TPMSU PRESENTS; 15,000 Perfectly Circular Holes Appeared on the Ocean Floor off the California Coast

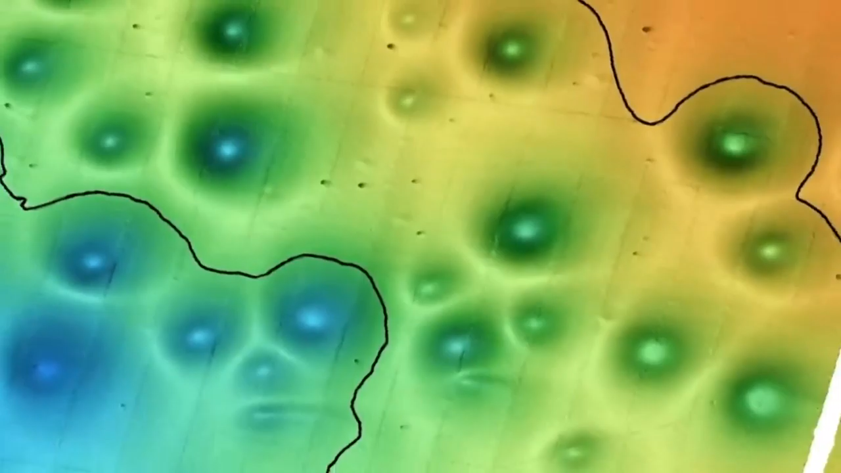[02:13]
According to research, the largest holes haven't changed for more than 50,000 years.